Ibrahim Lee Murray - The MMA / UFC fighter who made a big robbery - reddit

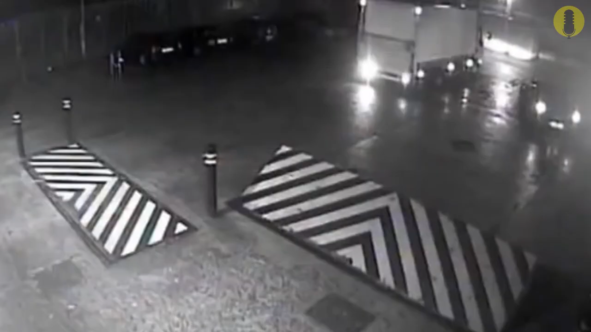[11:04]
Upon being let in by Dixon, a member of the gang forced staff at gunpoint to open the gates to admit the van and other vehicles.